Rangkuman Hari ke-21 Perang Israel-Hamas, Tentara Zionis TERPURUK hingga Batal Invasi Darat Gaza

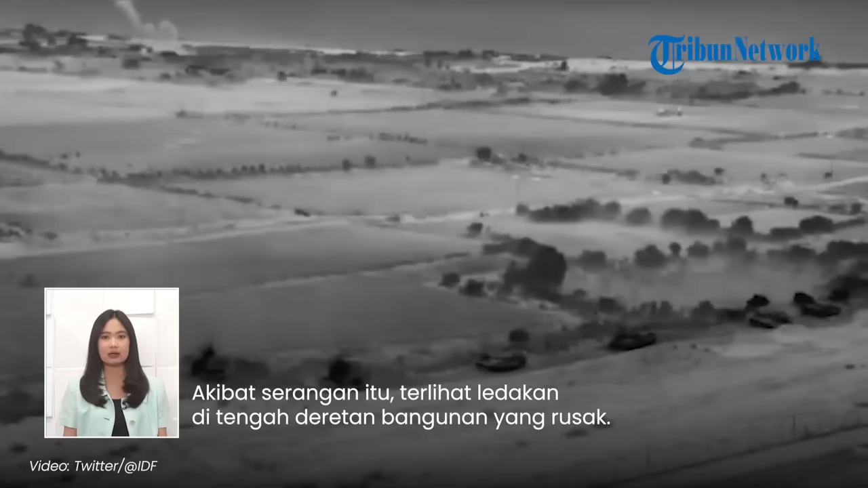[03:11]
Akibat serangan itu terlihat ledakan di tengah deretan bangunan yang rusak. Meski begitu, Israel mengklaim pasukannya belum melancarkan serangan darat ke Gaza.
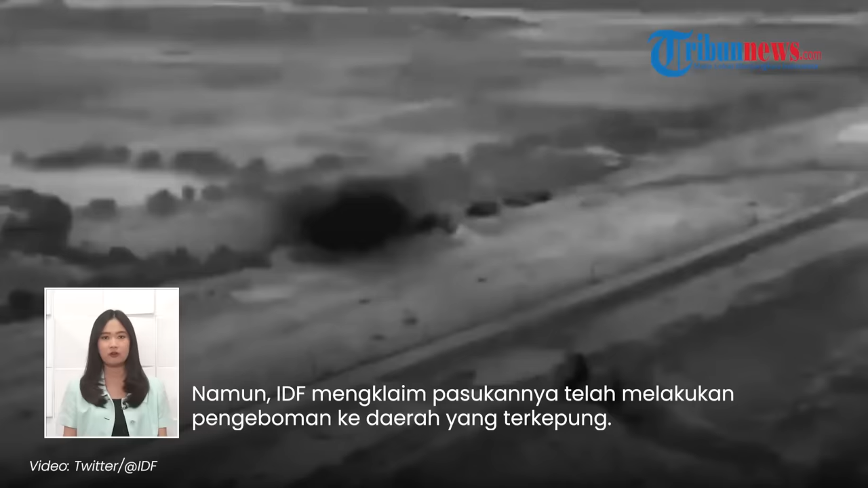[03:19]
Namun, IDF mengklaim pasukannya telah melakukan pengepoman ke daerah yang terkepung. Serangan itu mengakibatkan sejumlah warga sipil tewas hingga rumah warga rusak.